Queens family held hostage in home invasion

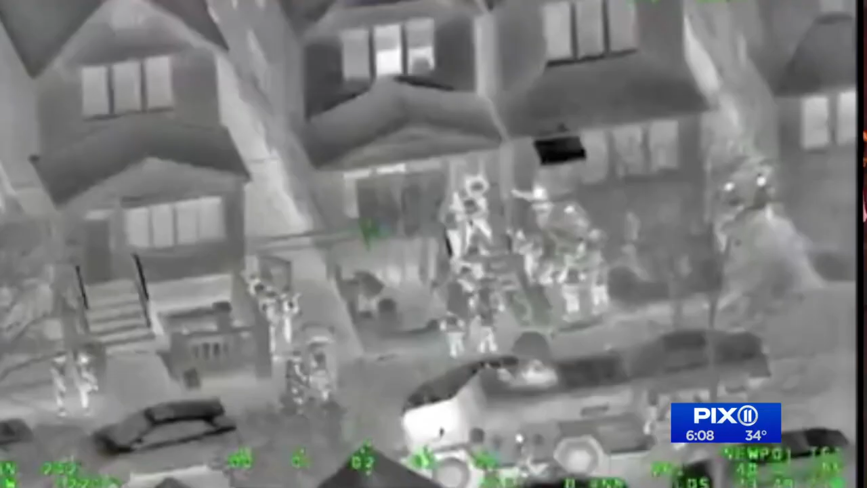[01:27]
Police responded in full force, even with night vision technology from the NYPD helicopters.